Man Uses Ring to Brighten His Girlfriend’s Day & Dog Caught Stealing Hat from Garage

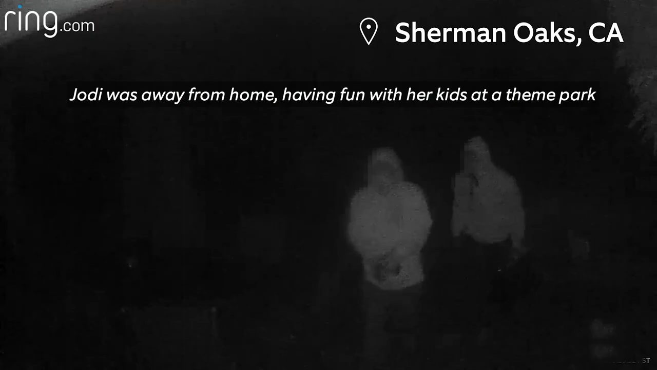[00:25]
Jodi was away from home having fun with her kids at a theme park when she got some motion alerts from her Ring cameras. She wasn't expecting anyone at her home in California.
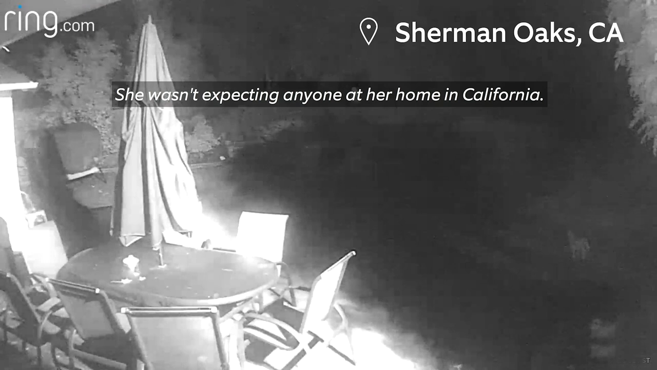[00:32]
Wow. So when she saw a couple of people wearing masks in her backyard, she told us she panicked. Really? The police are coming. But when she talked to them through the two way talk feature, they took off.